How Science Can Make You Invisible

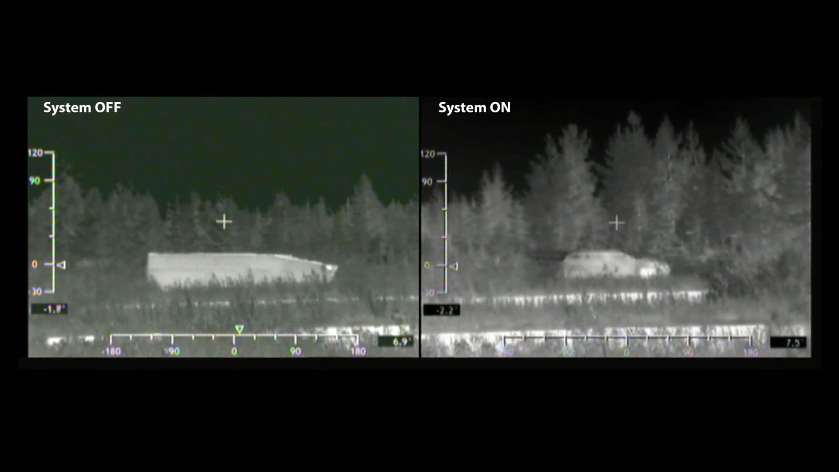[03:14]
Developers of the technology advertise, for instance, that it can hide an entire tank's heat signature by changing it into something similar to what a cow would look like.